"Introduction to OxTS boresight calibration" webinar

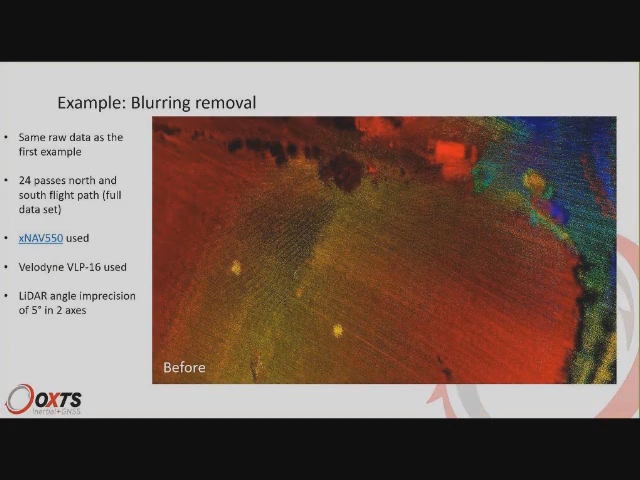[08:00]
And you can see this point cloud is pretty much unusable for just about any application you can think of. And yet after bore sighting, we have one car very clearly, one van very clearly with features such as a window and a door. And we've got these targets which are very clearly square and two targets.
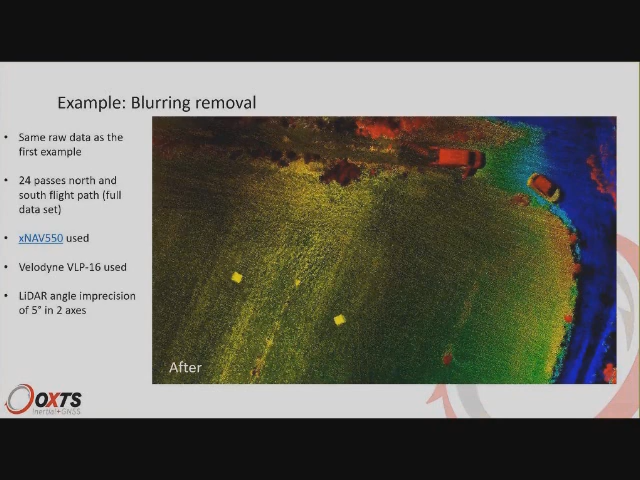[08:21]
We can even make out now that there's a road and trees, for example. So that's what bore sight calibration can do.
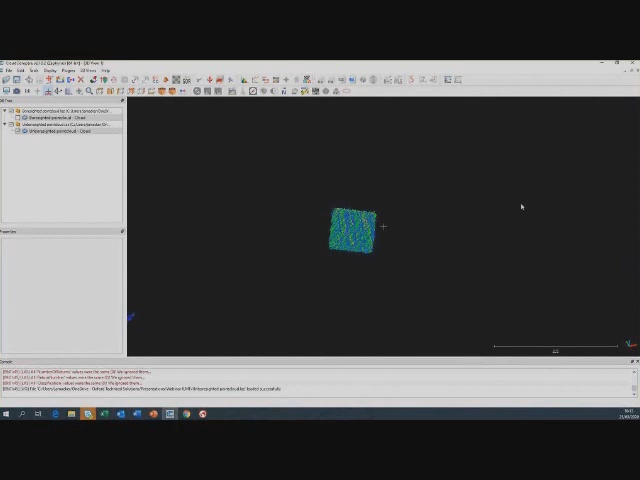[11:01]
it's flat, and at all ranges, the points are in the target where they should be.